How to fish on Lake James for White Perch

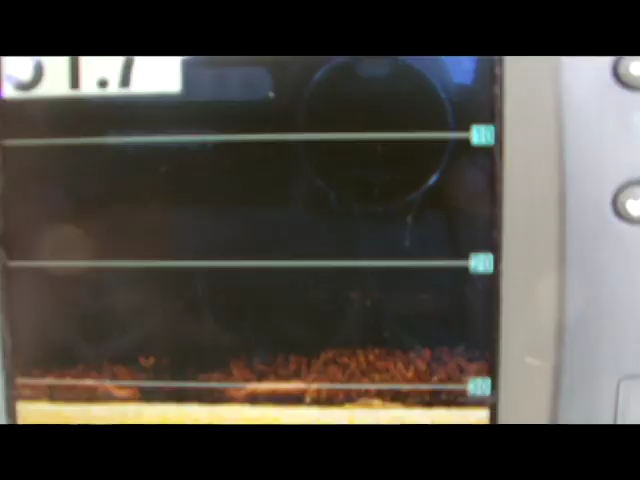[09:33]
You look on the depth finder, and that picture I just showed you, you could see that I'm on the fish.
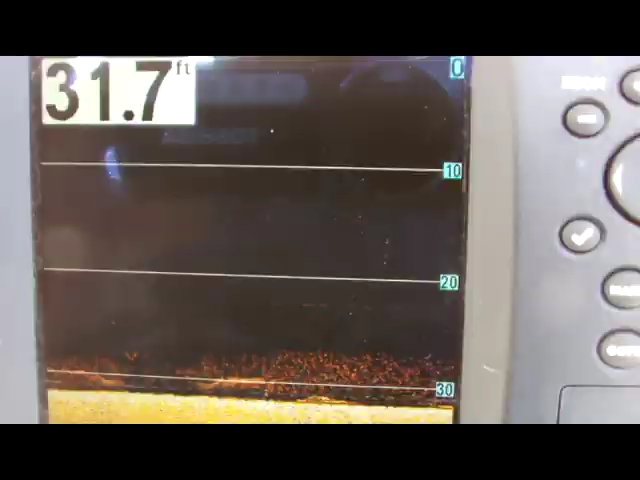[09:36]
On screen: depth 31.7 ft
I'm on a big school of fish. And it's real important to stay on them. If you don't stay on the fish, you're not gonna catch them.